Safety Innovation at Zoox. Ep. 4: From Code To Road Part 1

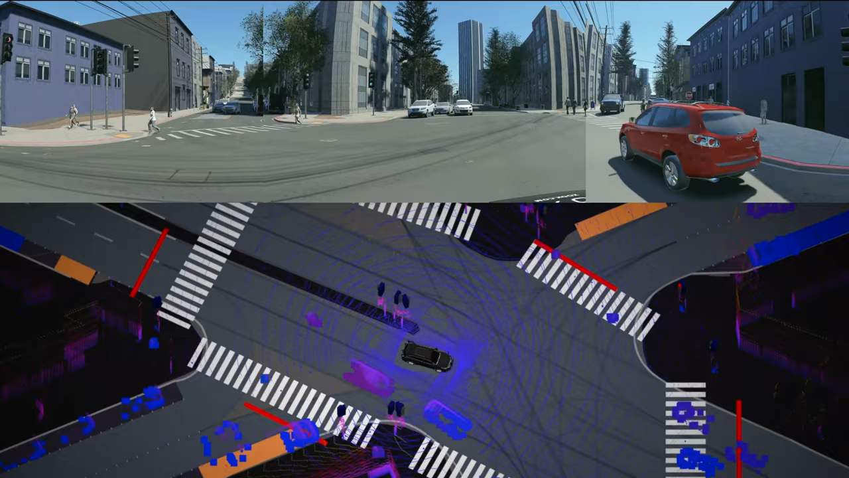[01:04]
Basically, when our vehicle's out there in the real world, it collects data from our LiDAR, radar, and camera.
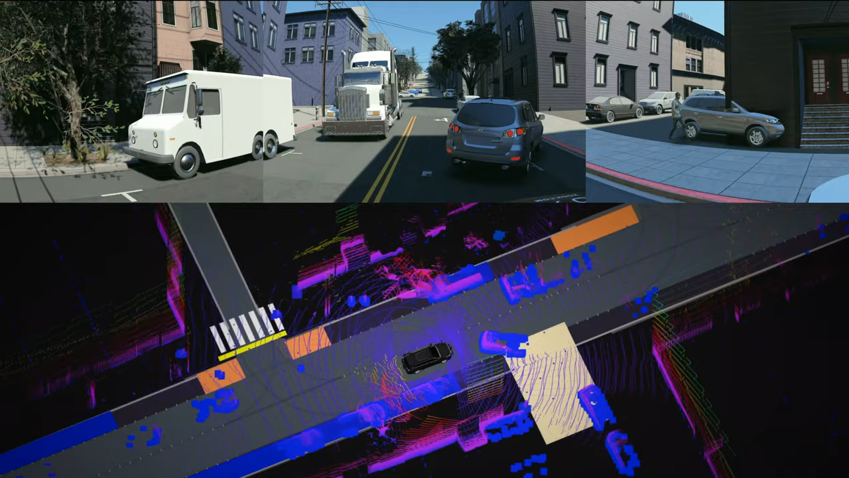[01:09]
When it's logging all that data, we can bring it back and in simulation,
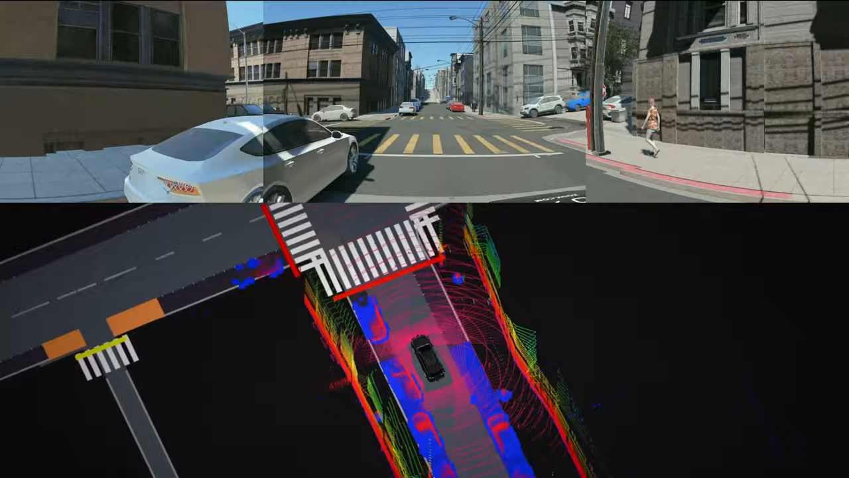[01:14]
create log tests that recreate what the real world looks like from the perception of our sensors that are on our vehicles.